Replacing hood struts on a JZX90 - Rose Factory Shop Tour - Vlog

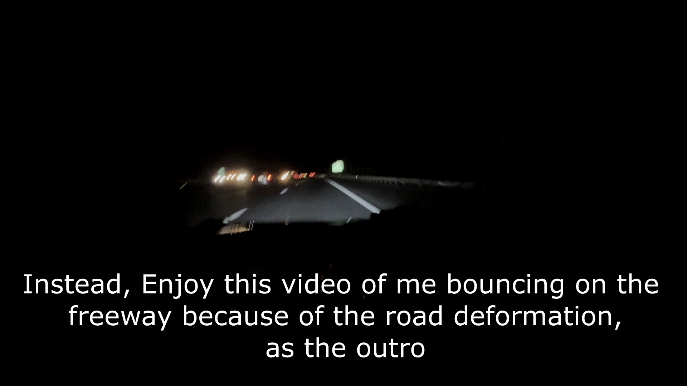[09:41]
What you see bouncing is like what's happening. And we just drive. Just driving. Just driving.